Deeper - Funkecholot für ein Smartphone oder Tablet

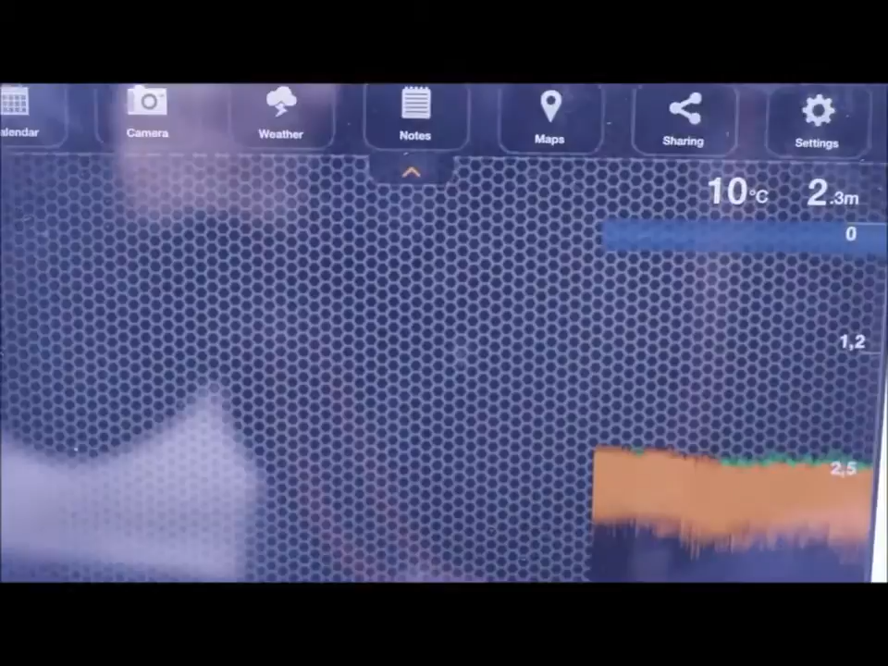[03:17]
On screen: depth 2.3 m, water 10°C
If you're an iOS user, you'll have to connect to the device after it's been paired with the smartphone or tablet.
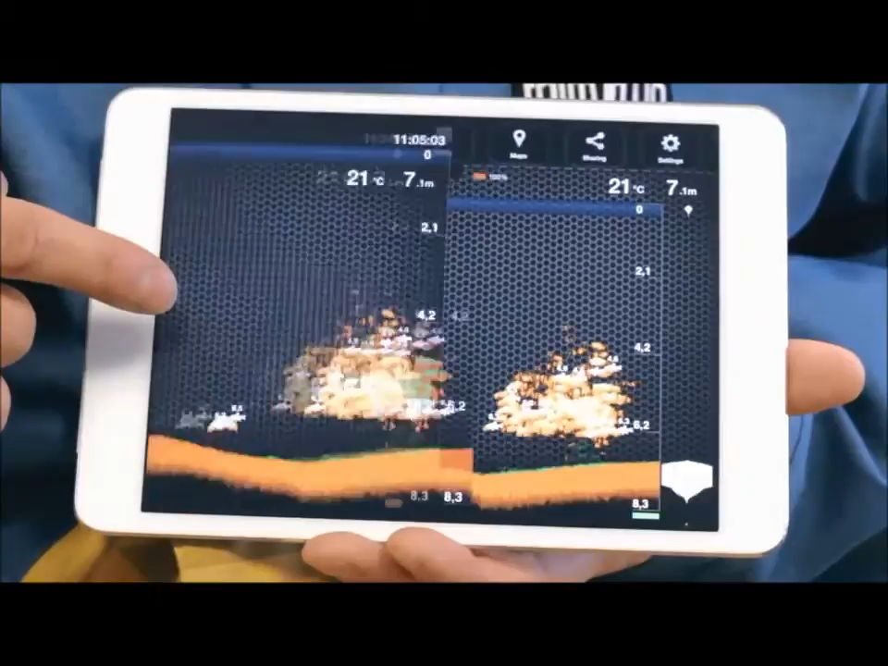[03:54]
On screen: depth 7.1 m, water 21°C
The History feature allows you to see all the data for the last 15 minutes.
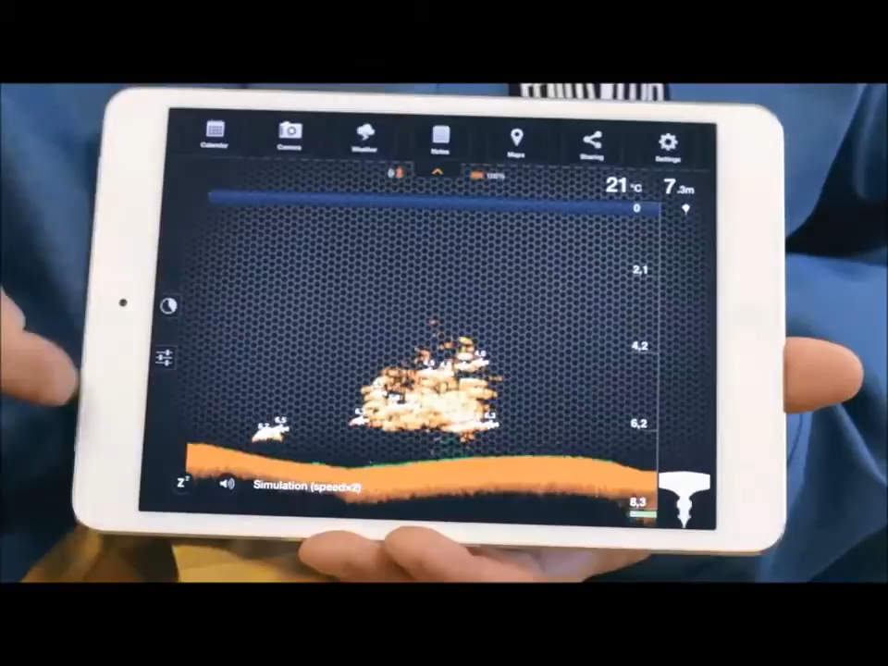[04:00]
On screen: depth 7.3 m, water 21°C
The settings allow you to choose between two types of views. In Basic mode, only the depth, bottom contour and fish ID is shown.
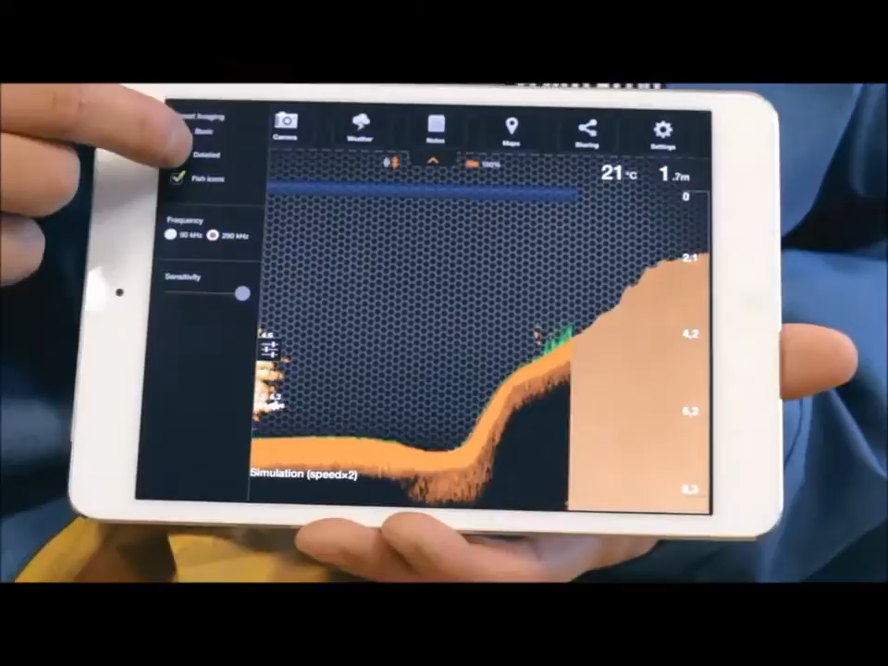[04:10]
On screen: depth 1.7 m
This will tell you if the bottom is soft or hard.
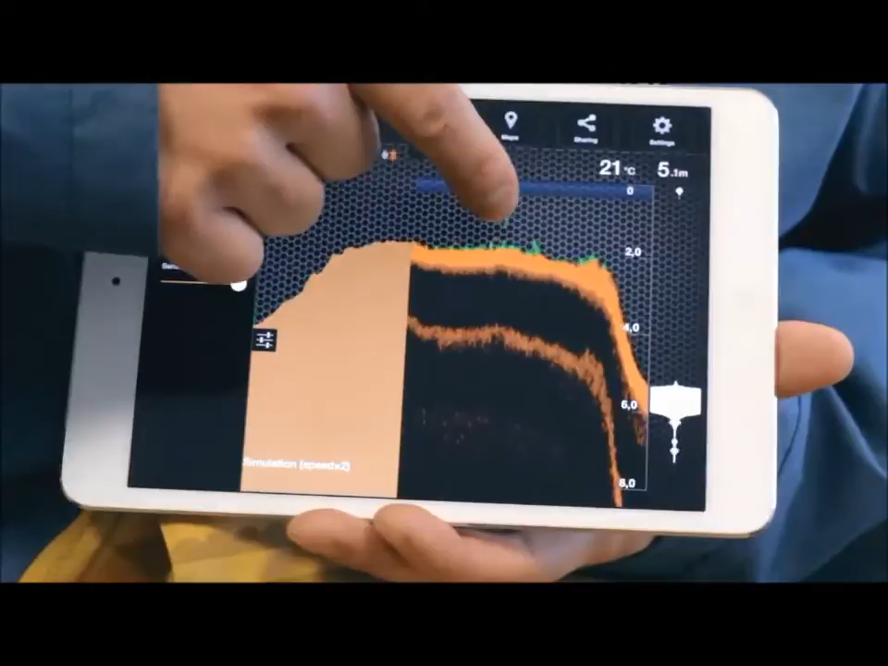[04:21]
On screen: depth 5.1 m, water 21°C
Full details of this will be in the instructions.
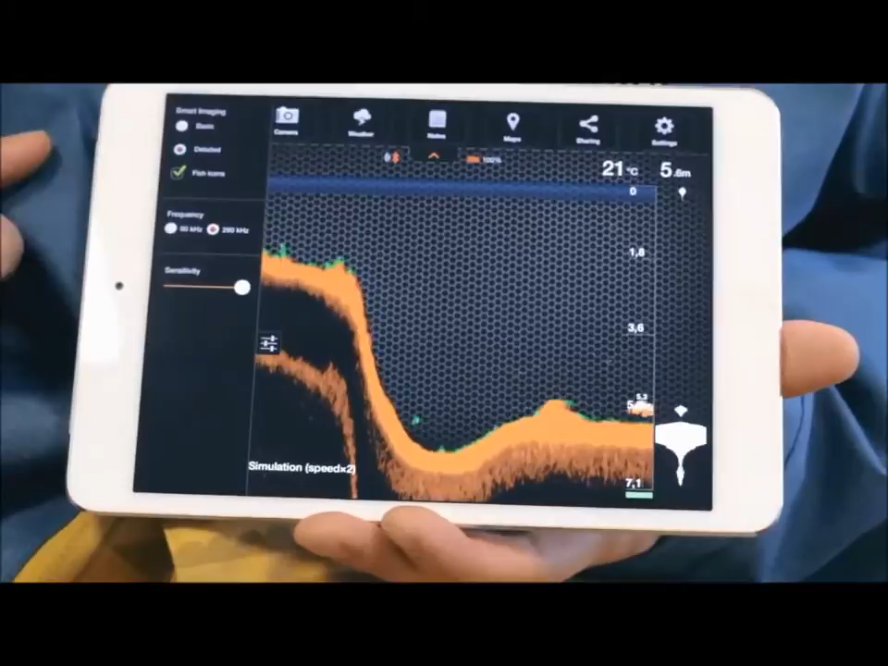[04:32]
On screen: water 21°C
You'll also hear a sound notification when a fish ID appears. In Detailed mode, you can change sensitivity with the slider here.
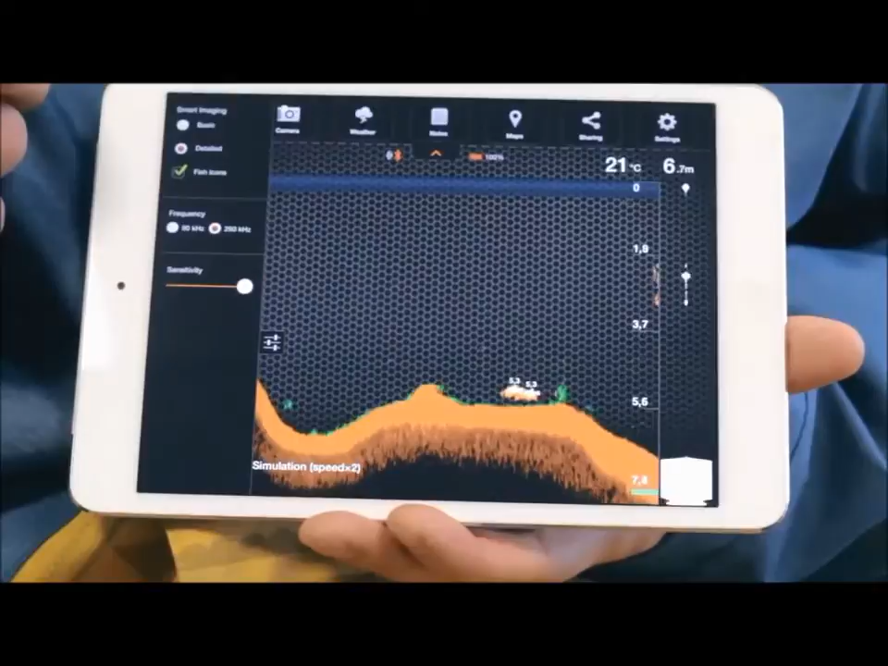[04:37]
On screen: depth 6.7 m, water 21°C
Less sensitivity will filter smaller obstacles.
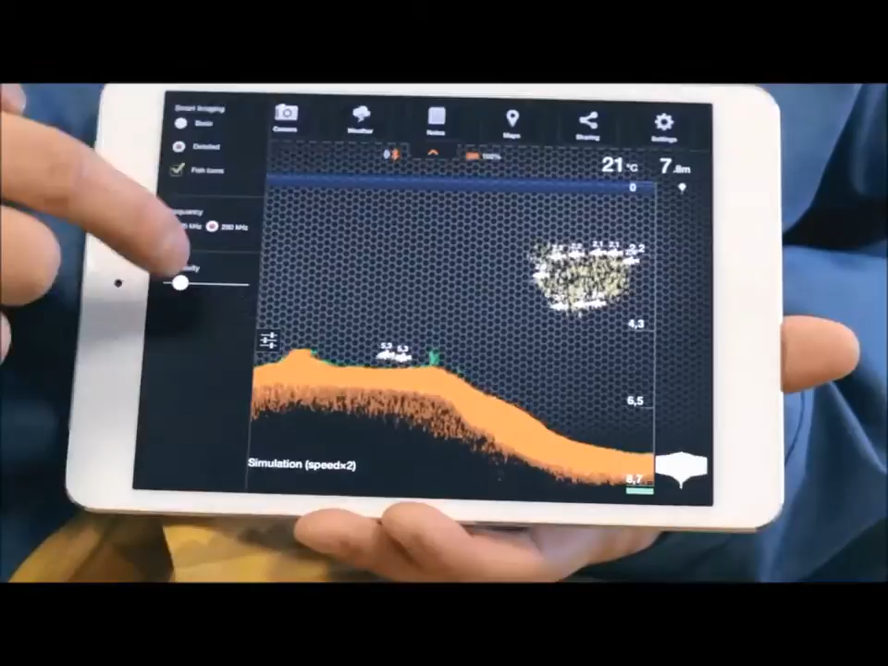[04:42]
On screen: water 21°C
If you need to switch the transducer frequency, you can do it here. This will change the signal cone from wide to narrow, or vice versa.
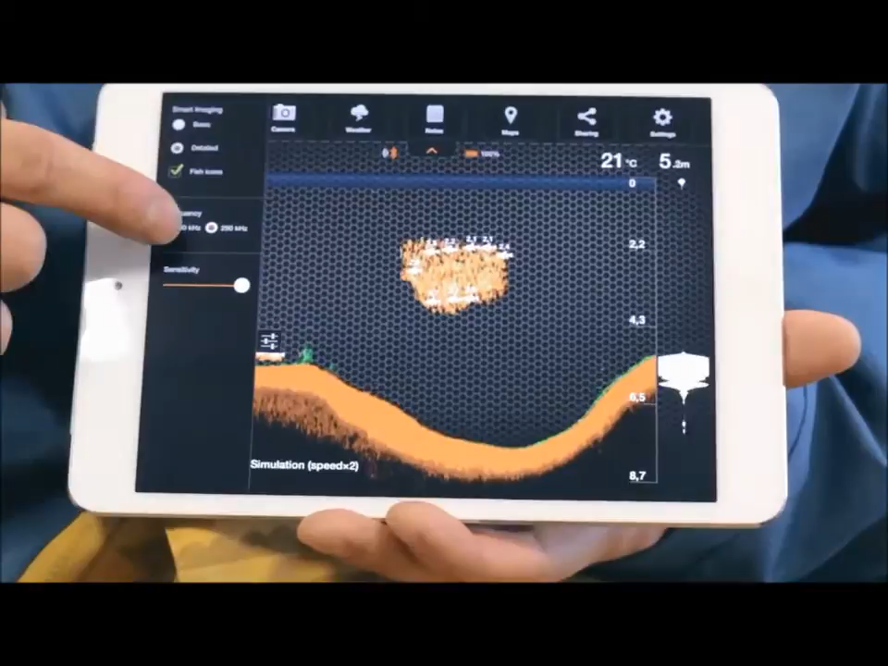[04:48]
On screen: water 21°C
On the bottom left, you can use three buttons. The Reconnection button, only present in the Android version, is used if the Bluetooth connection was lost.
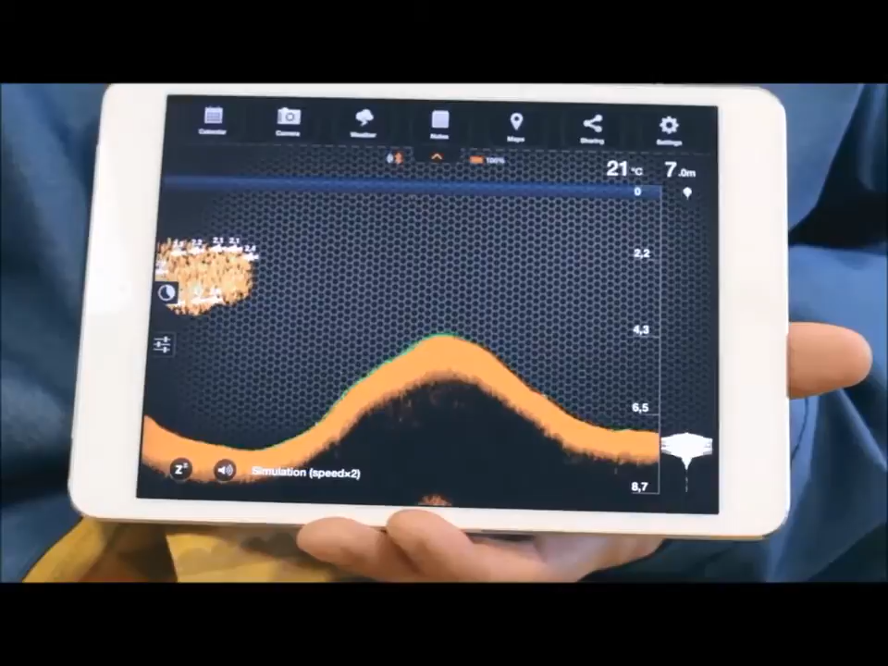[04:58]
On screen: depth 7.0 m, water 21°C
The Snooze button sets Deeper into sleep mode, while Deeper is in the water but is not used.
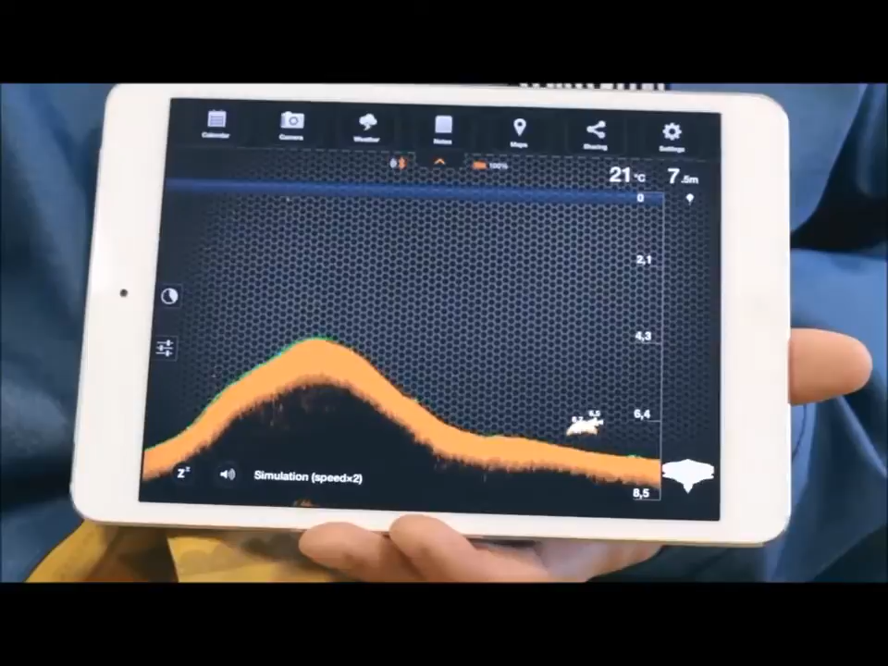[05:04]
On screen: depth 7.5 m, water 21°C
This helps to save battery power. And, the Mute button turns on or off sounds and alarms.
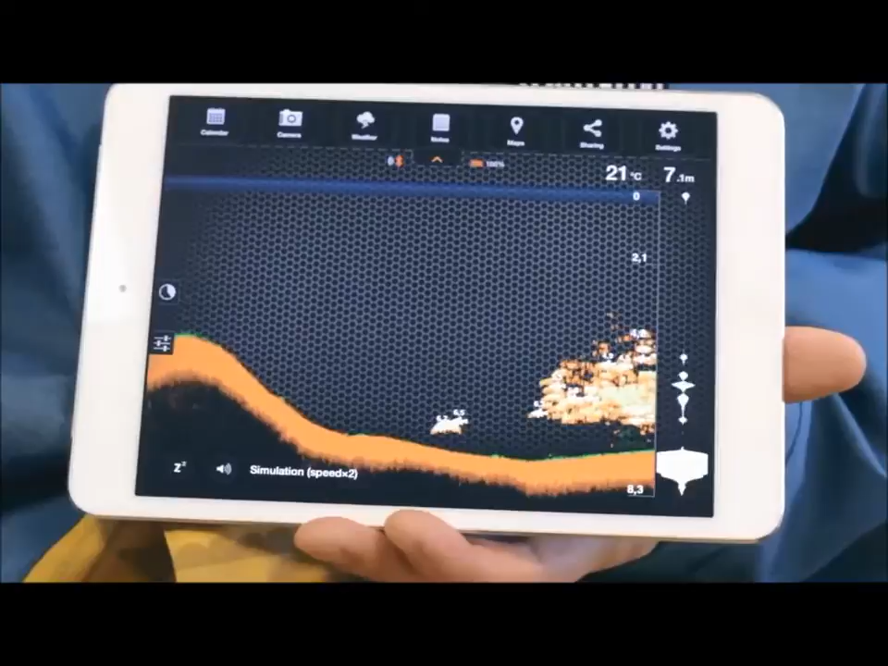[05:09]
On screen: depth 7.1 m, water 21°C
In the Status Note field, you can see several notification messages about Deeper's status.
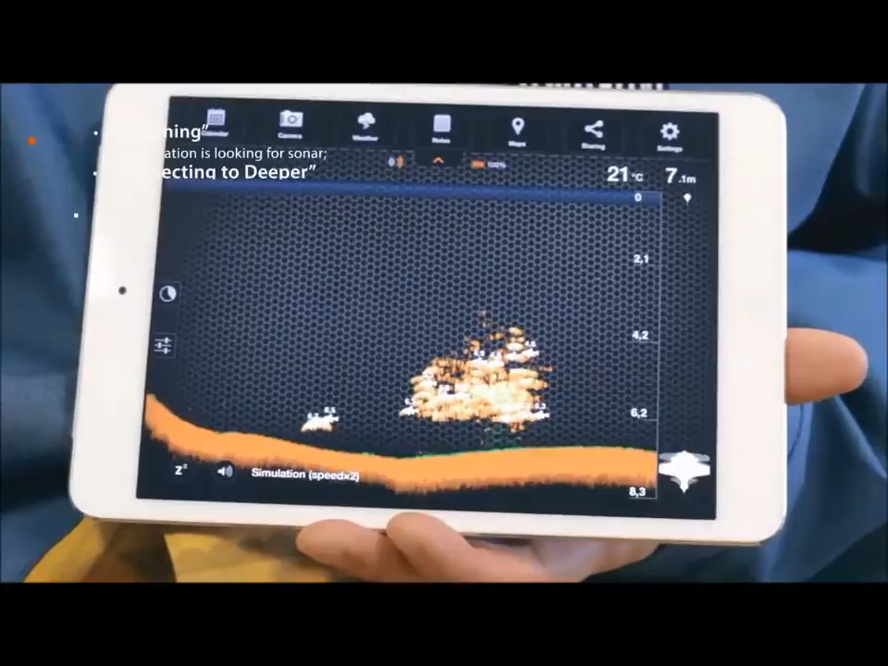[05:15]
On screen: depth 7.1 m, water 21°C
Searching means looking for sonar. Connecting to Deeper means it's establishing a connection with sonar.